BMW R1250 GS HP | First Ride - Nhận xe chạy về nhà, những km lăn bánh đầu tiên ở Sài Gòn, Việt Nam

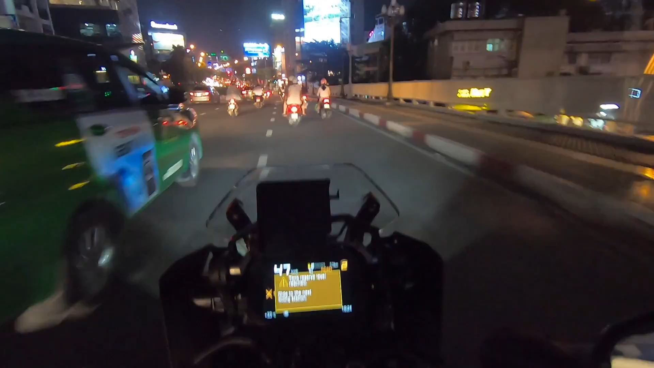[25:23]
Tới ngã tư Vành Giang Bánh Nguyễn Văn Trỗi
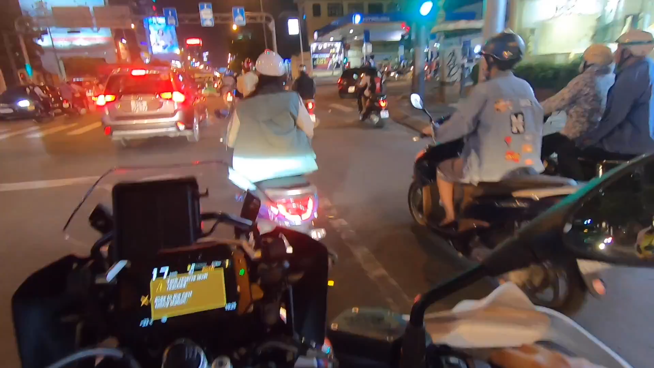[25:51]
Kế vô cây xăng Mình đổ xăng